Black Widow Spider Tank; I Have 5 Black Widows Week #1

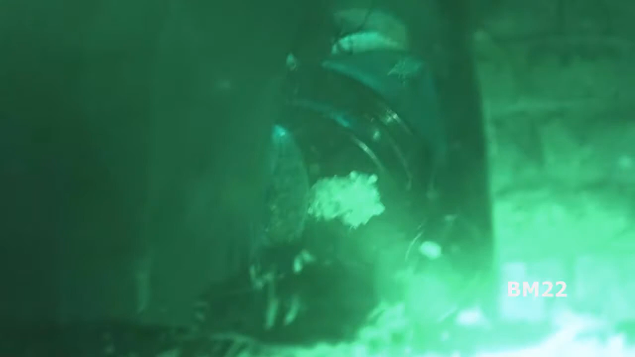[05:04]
And as I was doing it, it kind of disturbed things a little bit. Not much. I didn't drop it or anything.
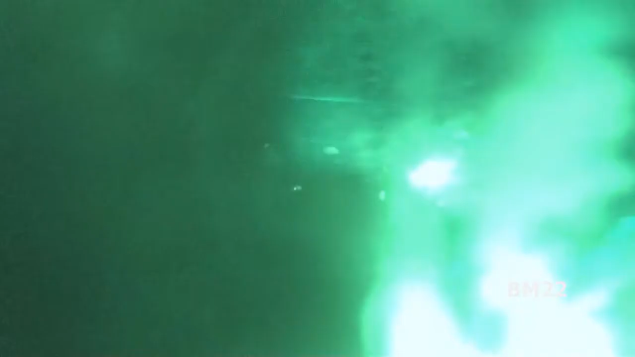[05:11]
But as I was setting up the camera on the tripod, I could see there in that archway, and there's just two spiders tangling.